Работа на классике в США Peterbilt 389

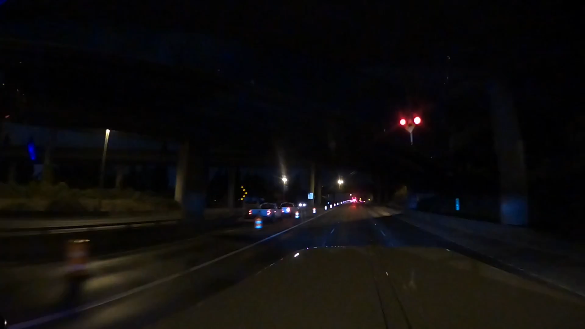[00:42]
утро с города Сиэтл, штат Вашингтон. 4 утра, пересекаем даунтаун, центр города Сиэтл.
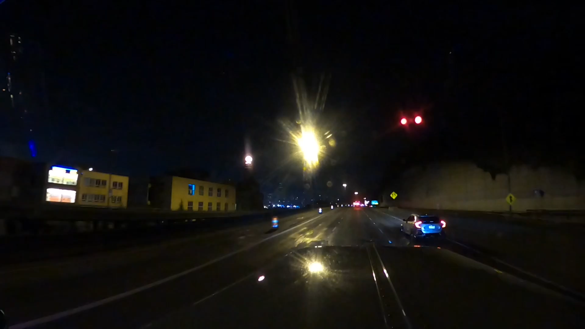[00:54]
Как всегда, ремонт дороги идет. Сужение полос. Хотел заснять небоскребы ночью, как они все светятся.